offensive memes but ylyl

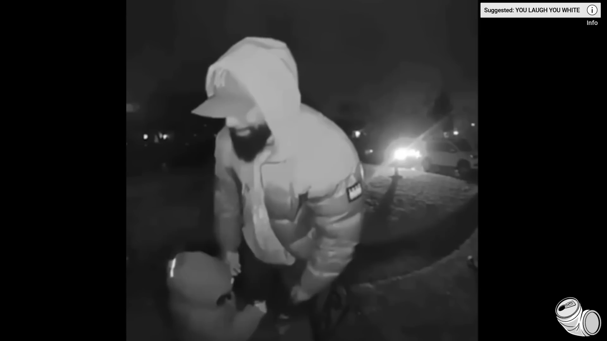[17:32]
Daddy. Daddy. This is a grown ass man. Grown ass man, be careful, man. Dude. It's snowing outside.